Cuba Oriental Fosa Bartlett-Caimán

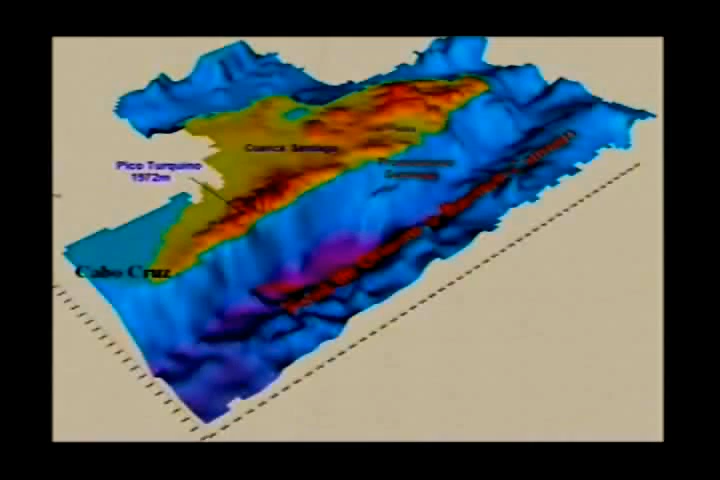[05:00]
Observen que interesante, los colores rojos indican las profundidades mayores, en tanto que las variedades azul van indicando la cuesta que hay entre las montañas y el fondo de la fosa de Bartlett. Aquí tienen, en este caso Cuba está a la derecha y la fosa de Bartlett nos queda a la izquierda.
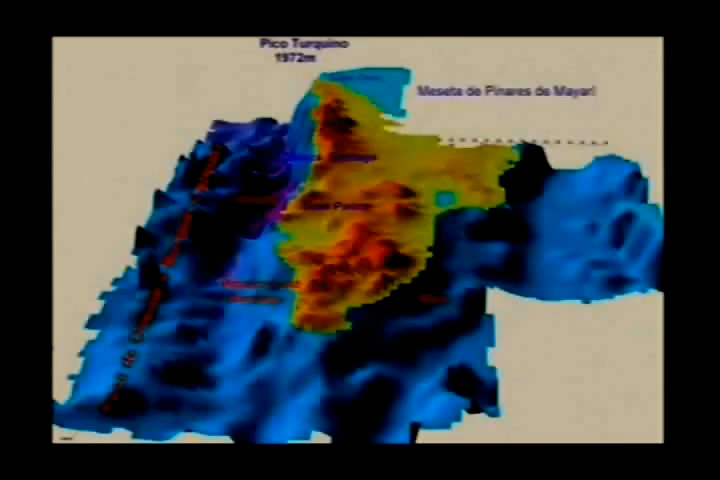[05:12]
Son distintas visiones de la misma estructura. Aquí otra vez tenemos la fosa de Bartlett, pero estamos mirándola de frente, como una gran trinchera en el fondo del mar.
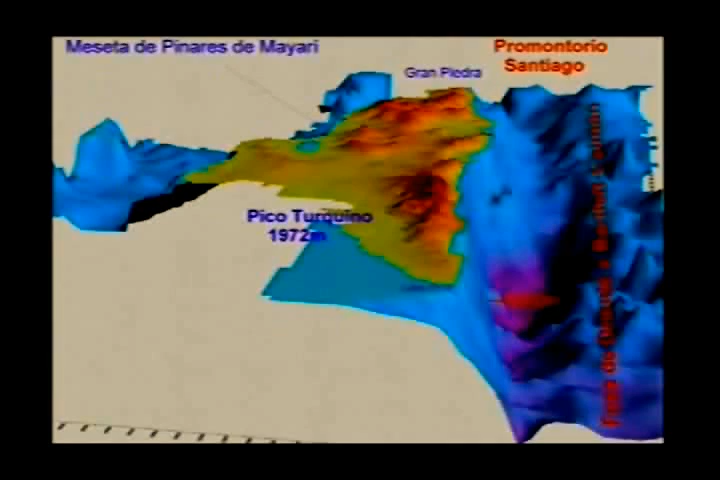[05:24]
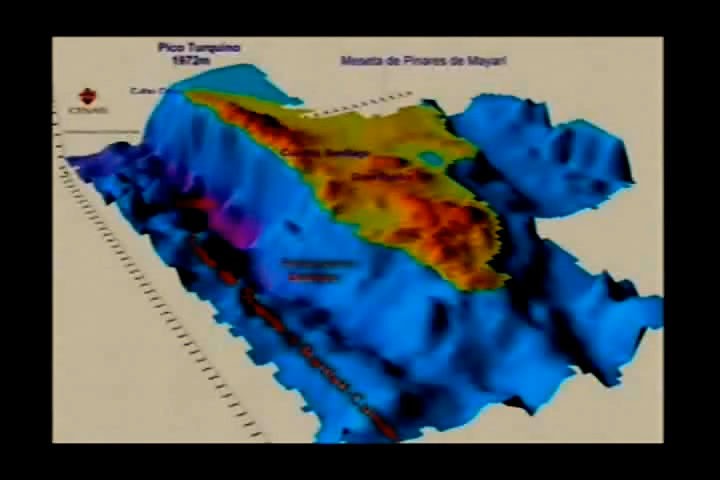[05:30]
Aquí la vemos como si estuviéramos en el este de Jamaica, desde Jamaica mirando hacia Cuba. Pero bueno, teníamos que estar en un satélite para lograr esta vista. Esto es lo que la tecnología nos permite hoy en día lograr y tener imágenes que normalmente en la naturaleza no existen. Las crea la tecnología, las pone la tecnología en la mano del hombre para poder interpretar la naturaleza. Nosotros nunca, como seres humanos,
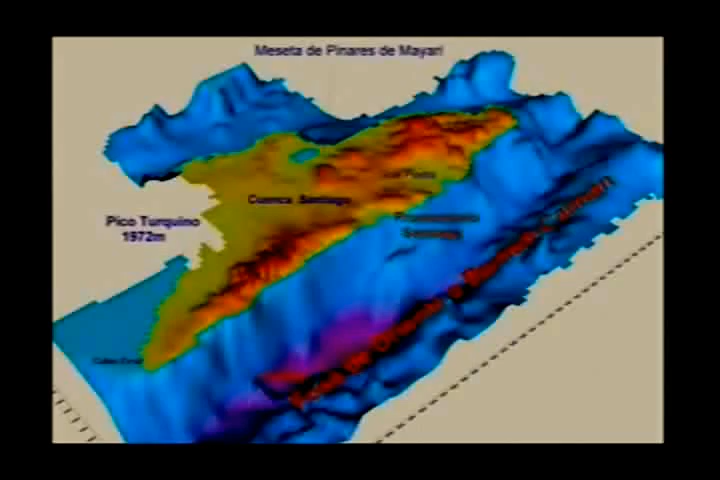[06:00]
podríamos observar este tipo de estructura si no fuera gracias a los algoritmos, a los programas de computación,